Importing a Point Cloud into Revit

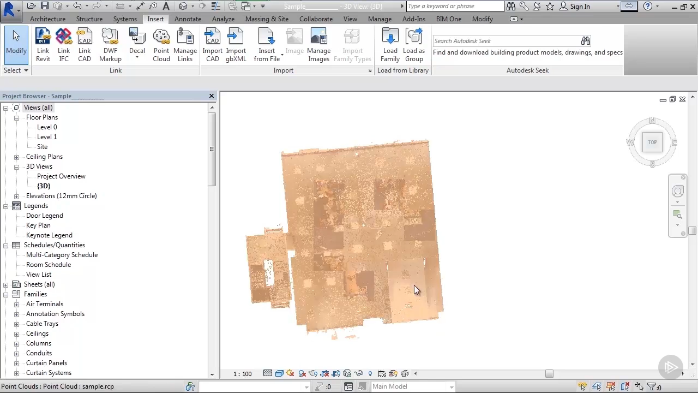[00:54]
as you can see it looks like nothing happened but if we choose zoom extends by double clicking the middle mouse button
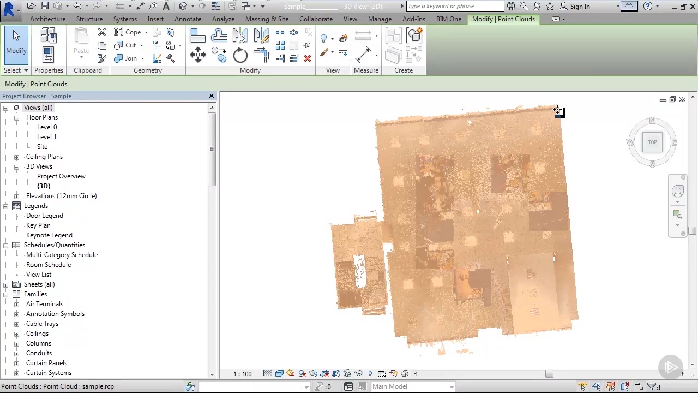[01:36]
the same thing in Revit we haven't demanded the origin point of Revit and here's how to do that first of all I will just delete the point cloud we have just imported because it's useless as I've previously said and try to find the origin point of Revit so we could set it up properly if
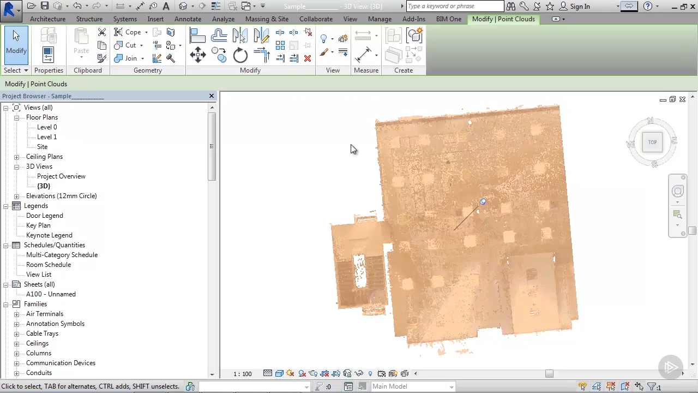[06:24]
pin it down and you will notice that when you hover over your point cloud and try to move it it just doesn't move
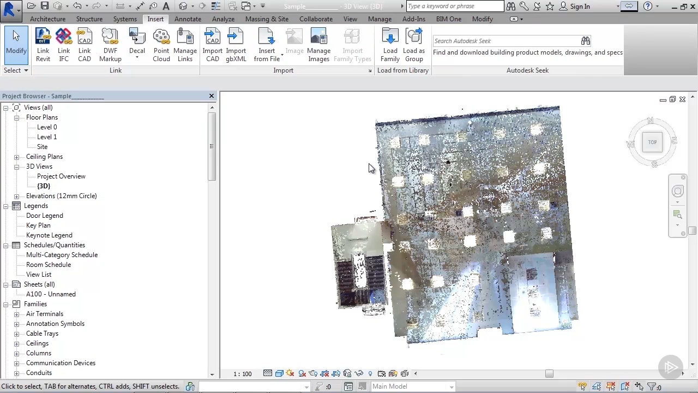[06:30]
now you may encounter flickering when you move your cursor above the point cloud and that's very annoying and that may happen if you have your select pin elements unchecked so please check your select unpin elements so it gets a little red cross and now when you hover over your scan it won't flicker and it will also be perfectly locked this whole setup would not be of much use without properly set up levels
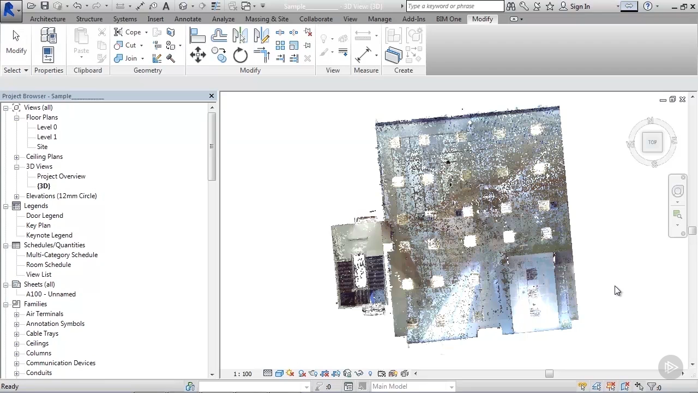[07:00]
with our level zero going through the scan origin point
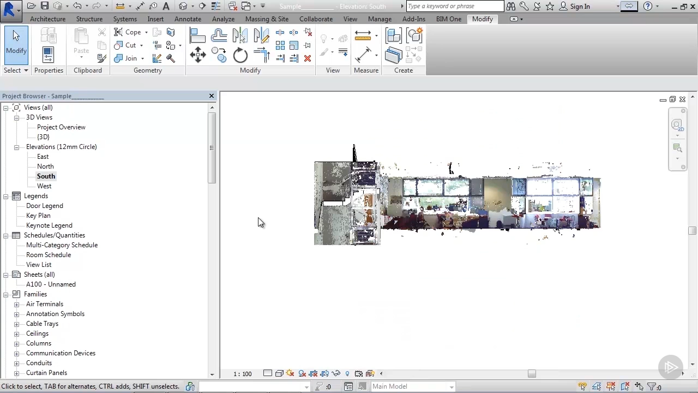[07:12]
so let's turn on the origin point visibility